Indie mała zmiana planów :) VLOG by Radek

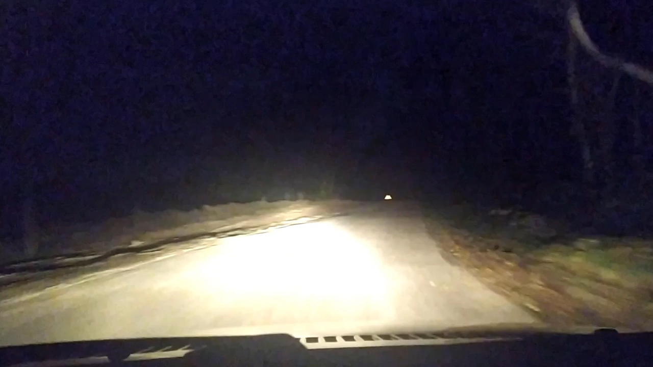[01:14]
I jeżeli wbiłem drogi takie w różnej kategorii, byle było krócej, to jechałem w nocy w górach. Do takiego stopnia po francuskich górach jechałem, że kompletnie praktycznie kończyły się drogi. Liście, ciemno, smutno, nudno. Od 15 minut nie ma żadnego domu niczego. Gdyby mi się tutaj wyłączyła nawigacja, cokolwiek by się stało, to po prostu nie wiem, gdzie jestem. Skały, droga, góry, las, ciemno.